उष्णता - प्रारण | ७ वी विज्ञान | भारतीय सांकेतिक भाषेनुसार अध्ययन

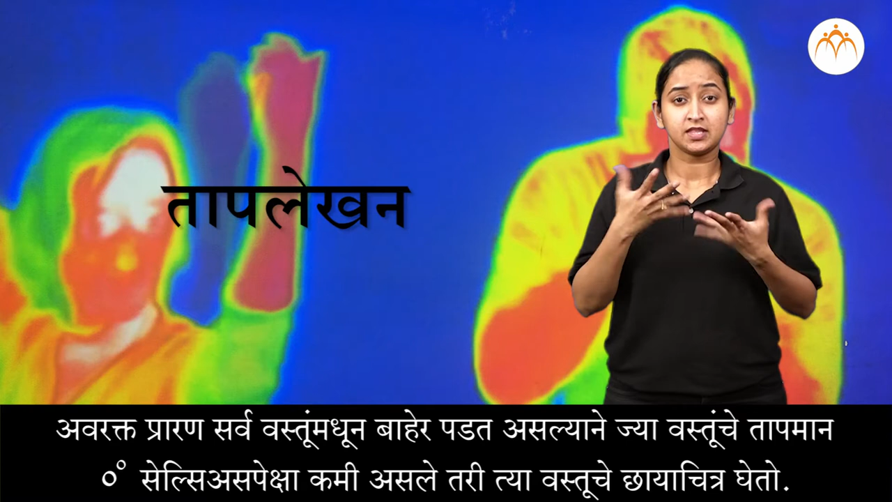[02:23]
સરવ વસ્તુન મધુન બાહેર પડત સલ્યાને જા વસ્તુન ચે તાપમાન અંધારા તહી એખાદ્યા